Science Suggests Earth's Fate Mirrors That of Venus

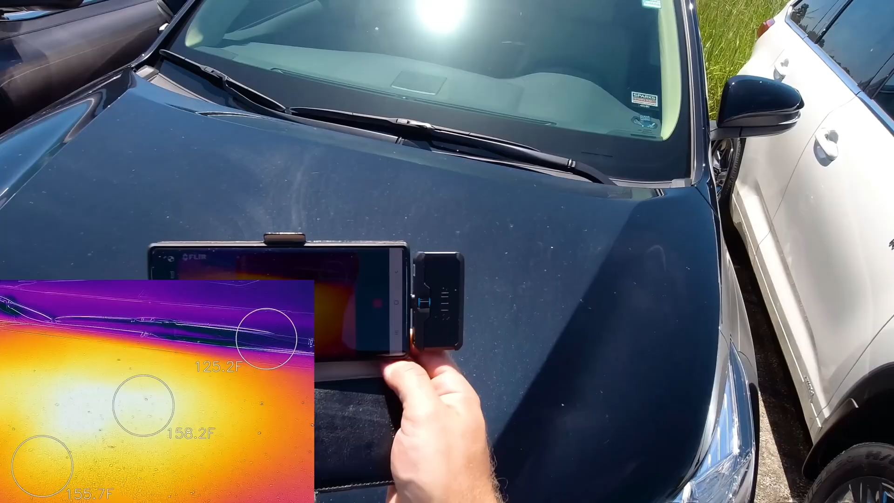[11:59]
This contrast is similar to the difference between getting into a black car versus a white one on a hot summer day.